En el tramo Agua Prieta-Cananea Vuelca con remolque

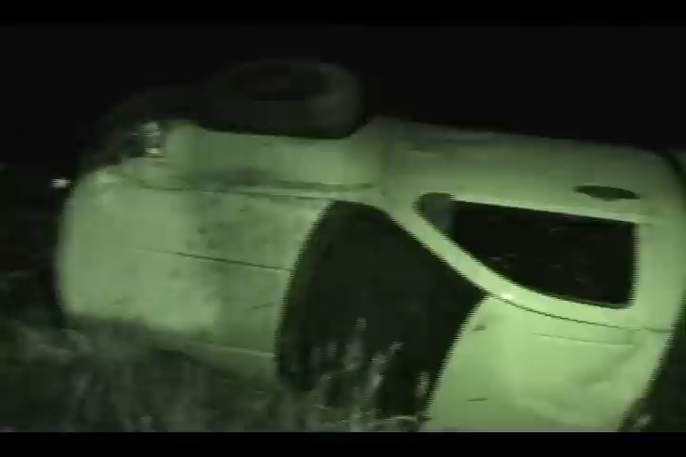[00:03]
Tremendo accidente provocó un conductor que se desplazaba a exceso de velocidad sobre la carretera Agua Prieta-Cananea, el cual remolcaba un vehículo.
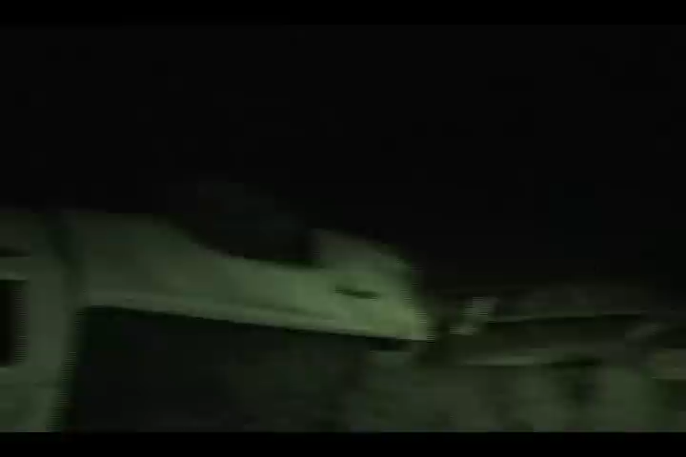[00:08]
La tarde del viernes, a la altura del kilómetro 18 del citado tramo,
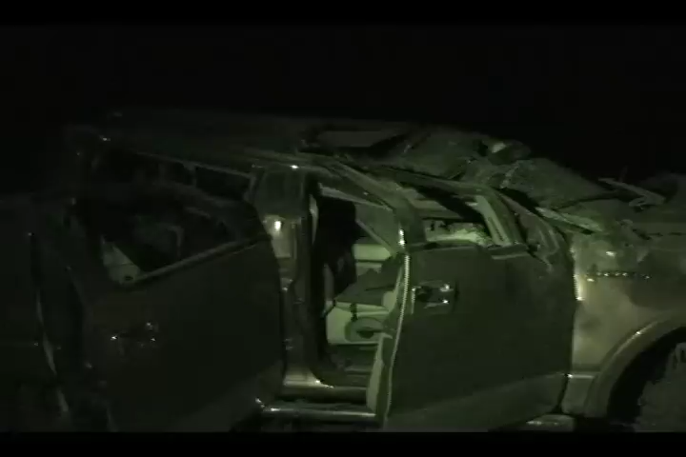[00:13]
un conductor que circulaba a exceso de velocidad rumbo a la ciudad de Cananea,
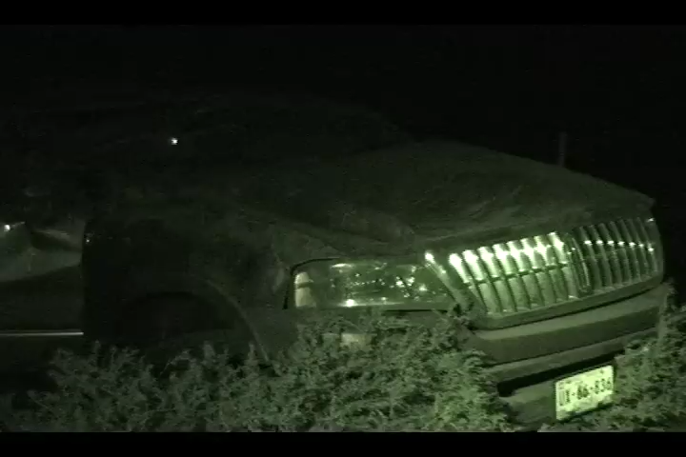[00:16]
a bordo de una pick-up, con el cual iba remolcando otra pick-up, perdió el control del volante al pasar por una curva y terminó volcándose.
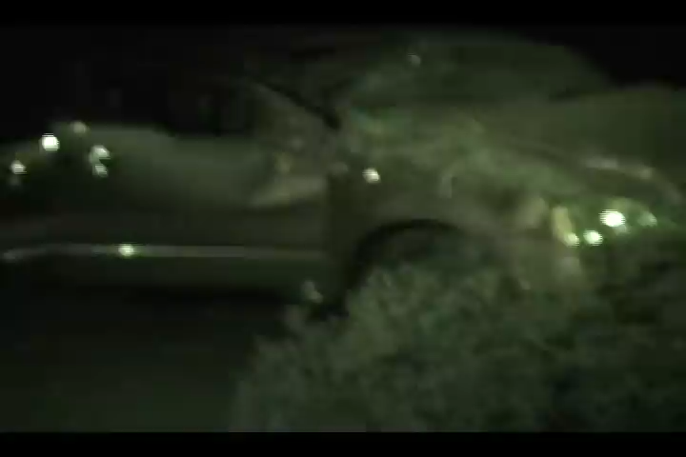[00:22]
Informes extraoficiales indican que el conductor no disminuyó su velocidad al pasar por una curva,
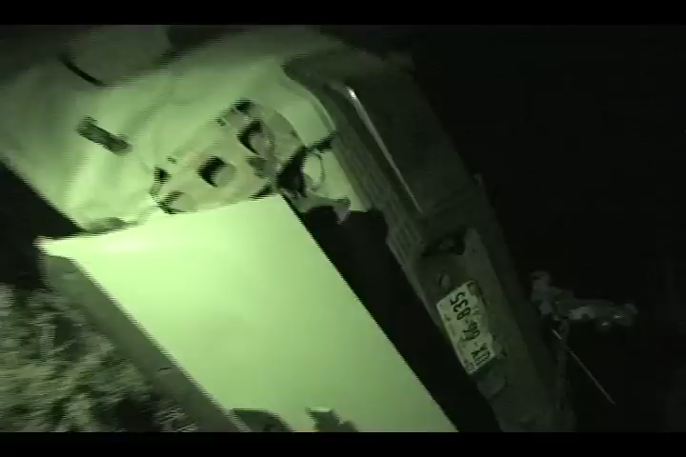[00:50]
La unidad que conducía el responsable del accidente era de la marca Chevrolet, línea silberado, de color blanco, modelo reciente, mientras que el pick-up que remolcaba era una Lincoln Navigator doble cabina, mismo que quedó inservible.